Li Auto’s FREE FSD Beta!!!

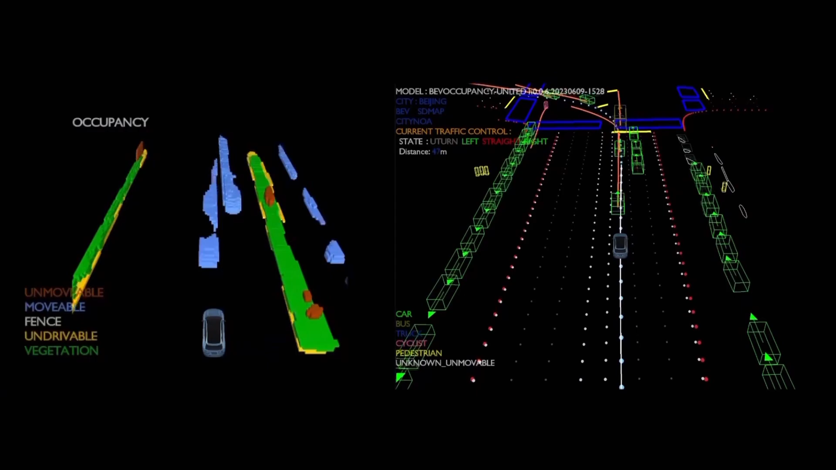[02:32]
That could be dynamic obstacles like pedestrian or road users, or unmovable obstacles like parked cars.